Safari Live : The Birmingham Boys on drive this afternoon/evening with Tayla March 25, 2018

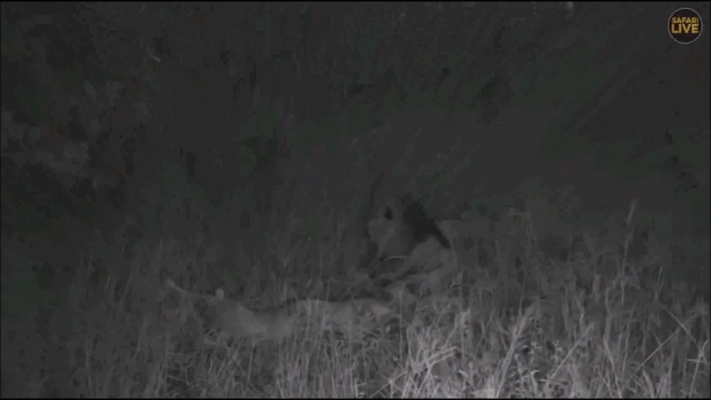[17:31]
And who knows if these Birminghams will go charging on afterwards. So I believe that you all think that the lion in the middle is tenuele. Awesome. I trust you on this one. And if he rolls over and he shows his mangy belly, then we will, of course, well, can confirm it. Well, that's how I normally identify them. Because him and Mphumo have the most swollen faces. And to me, they look quite similar, especially after such a long stint away. And Angela, well done for being the first one. In fact, to get all three of the IDs correct, that's fantastic news.
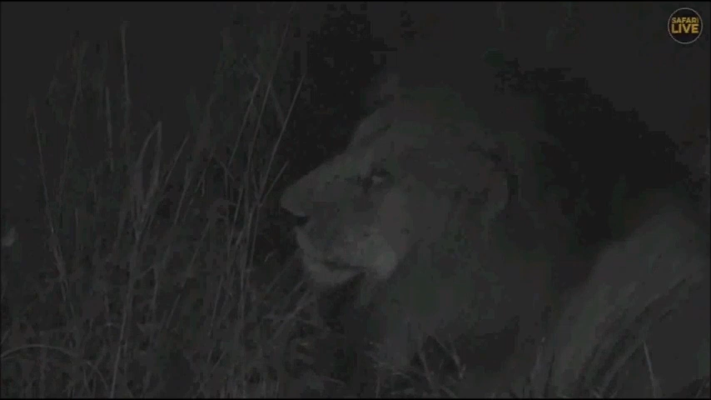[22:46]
And scattered. Ooh. Seven minutes and 15 seconds for these lions to roar for us. Come on, boys. Just one. We just need one to start. And then the rest should start chiming in. And at the moment, the most promising one looks like it's going to be 10-year. Now, if they do roar, I can tell you right now, I'll get goosebumps. Because the whole vehicle starts vibrating. The sound is just amazing.